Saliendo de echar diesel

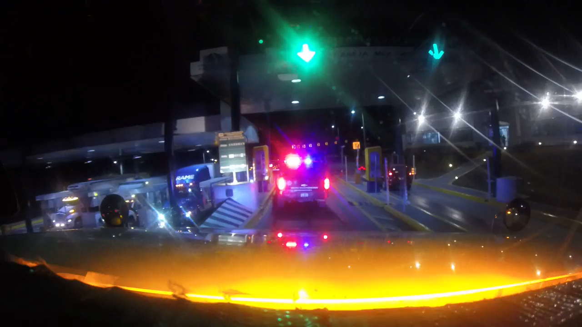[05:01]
Lo más pegado que se pueda para sacar el ticket. Gracias. Vamos.
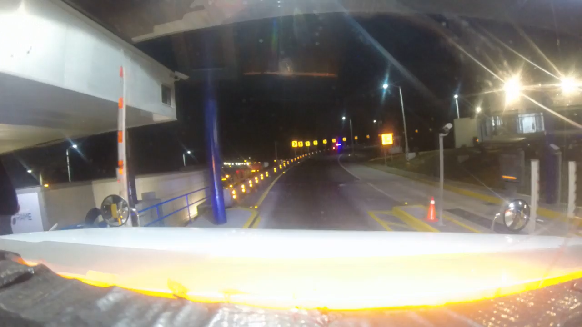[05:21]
Mira el tráfico que sale lo de Arco Norte. Está pesado el tráfico.